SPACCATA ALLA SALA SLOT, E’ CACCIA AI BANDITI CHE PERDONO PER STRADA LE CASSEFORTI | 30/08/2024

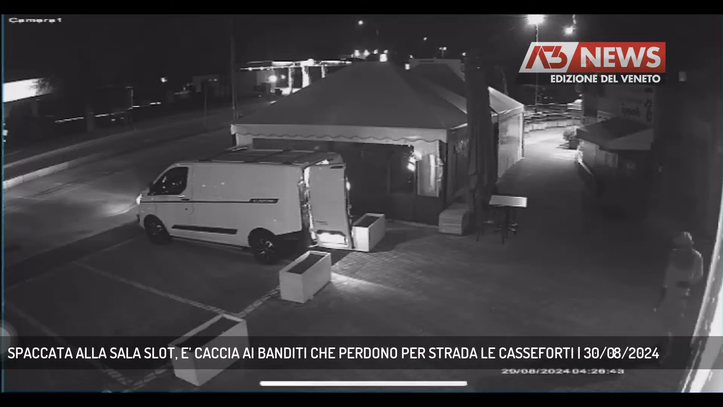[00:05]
Due soggetti ingueinati in tute bianche con il volto travisato parcheggiano di fronte alla sala slot Riviera Monte Carlo. Imbracciano una pesante spranga metallica e tentano di forzare senza successo la principale porta d'ingresso, chiusa due ore prima.
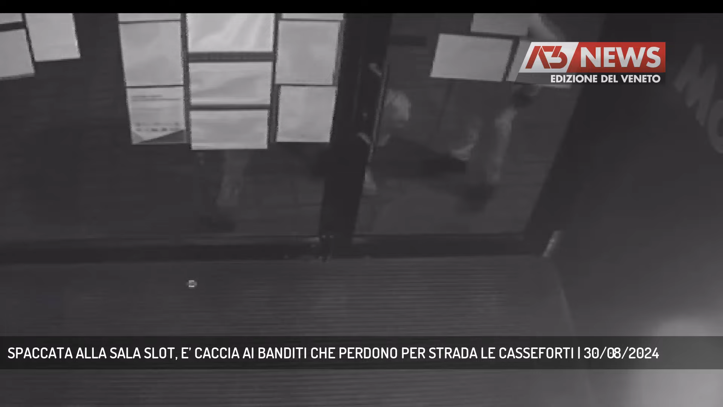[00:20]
L'azione è documentata dal circuito di videosorveglianza fino al momento dell'irruzione dei ladri nel locale dopo aver sfondato la vetrata.
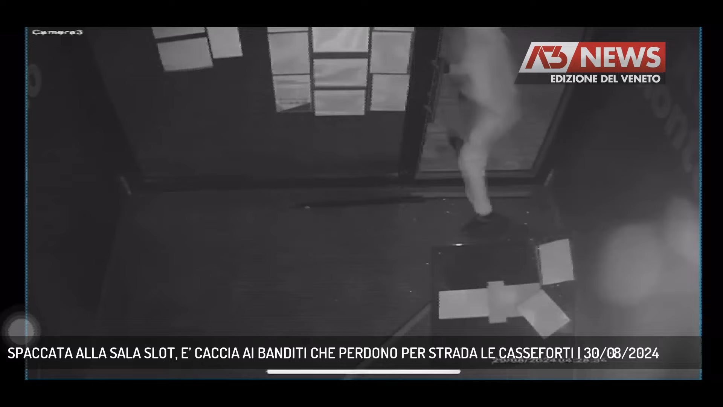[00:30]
I malviventi si precipitano nei locali con i videopoker e cominciano a scassinare le piccole cassaforti.
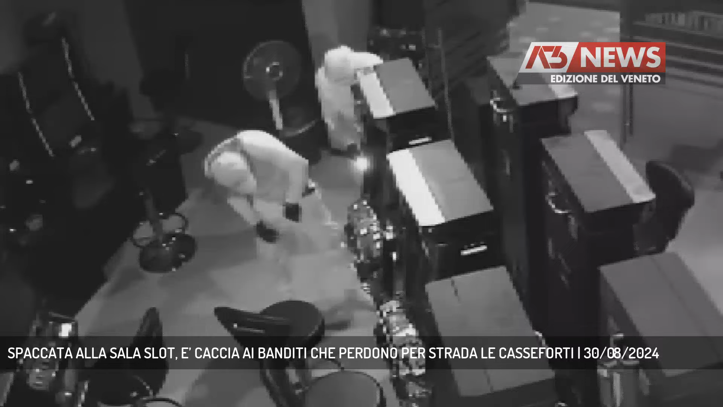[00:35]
Scattano però gli allarmi, le immagini in diretta vengono viste anche dai titolari della sala slot
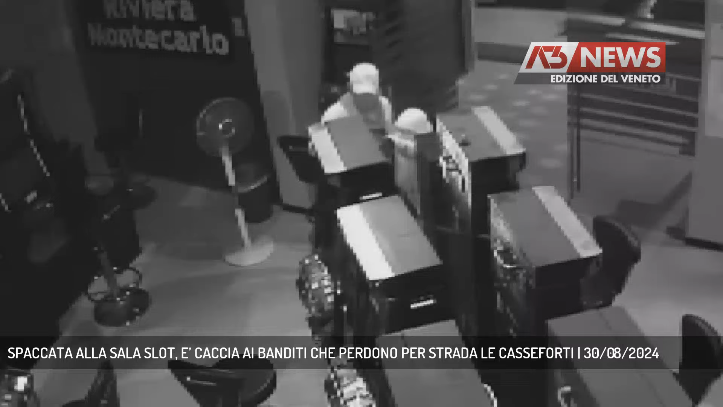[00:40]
che si precipitano sul posto allertando le forze dell'ordine.
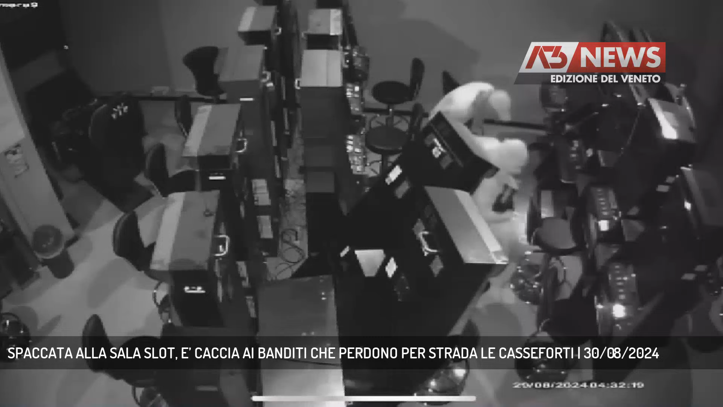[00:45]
I due criminali vistosi scoperti abbandonano i loro intenti e dividendosi si danno la fuga.
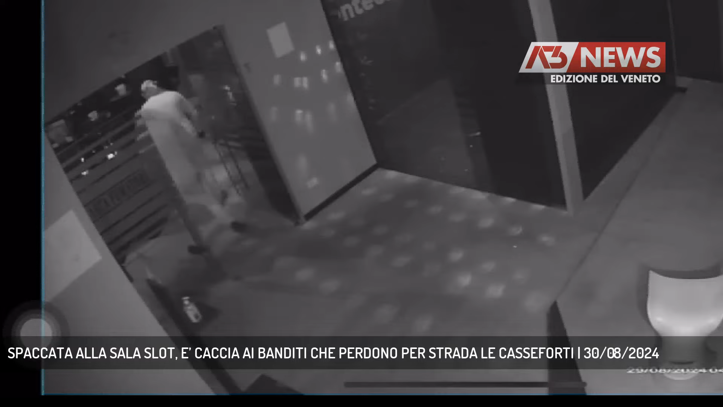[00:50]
Uno a piedi, l'altro a bordo del furgone che però avendo il portellone posteriore aperto, fa cadere per strada le tre piccole cassaforti appena caricate.